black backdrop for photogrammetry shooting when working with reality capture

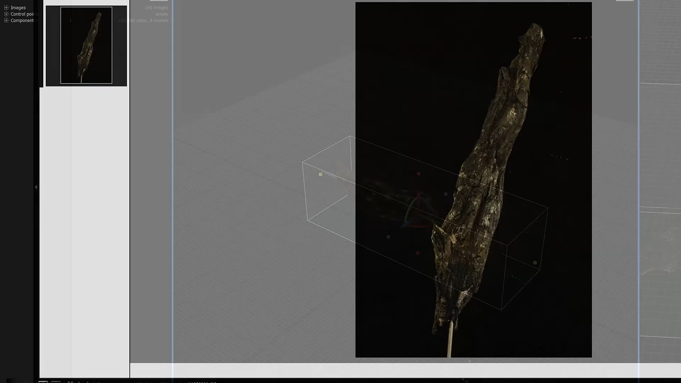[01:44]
And that's basically how we can have our object positioned upside and then shoot it.
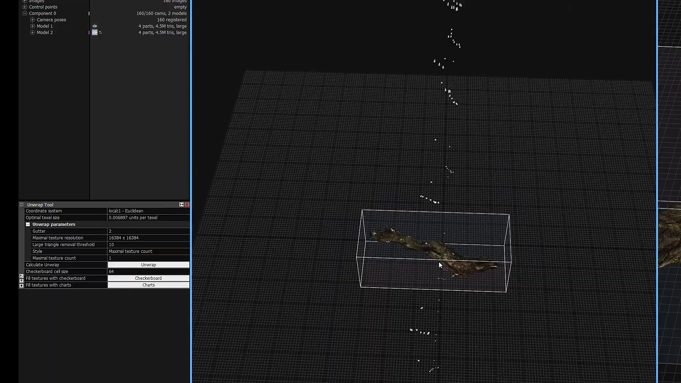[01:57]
you know, align chunks like the Metashape does.
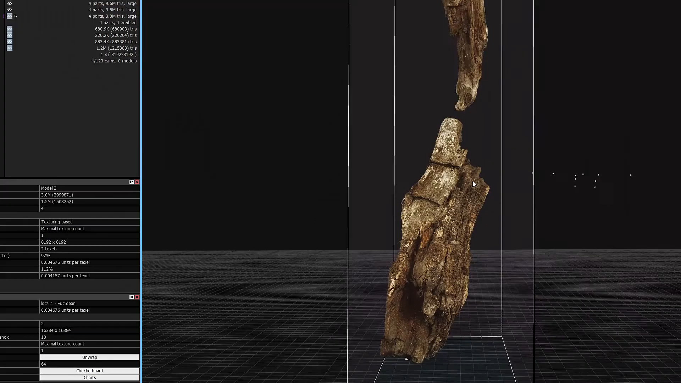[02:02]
You know, I guess stuff. So, that's a way for reality capture to do it.
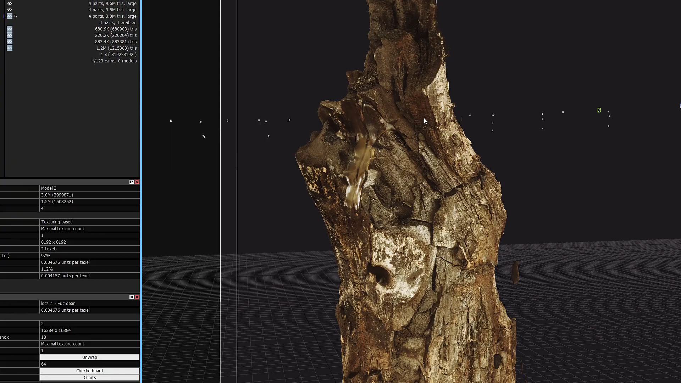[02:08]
So, you shoot it without any background at all and
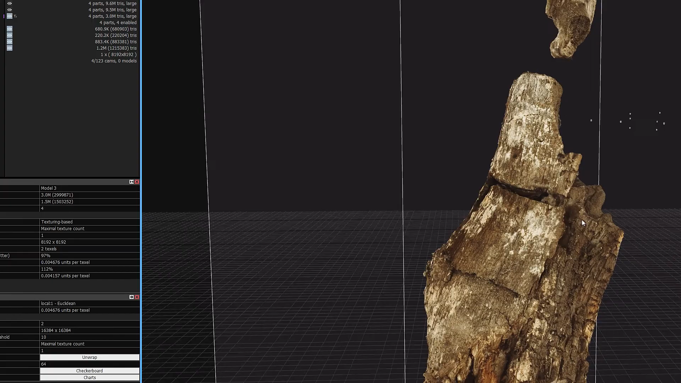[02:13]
then you can change the position of object and it should work.
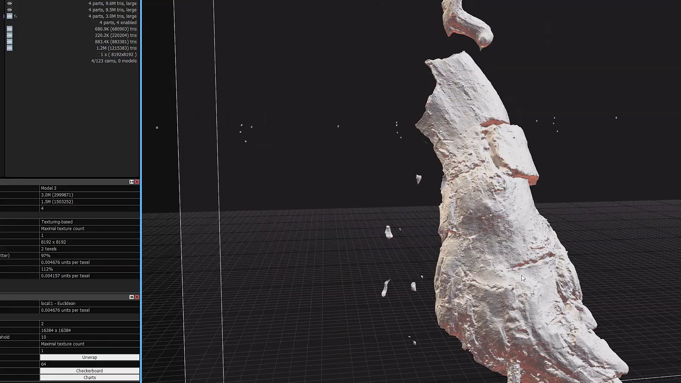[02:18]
I will have to test that out.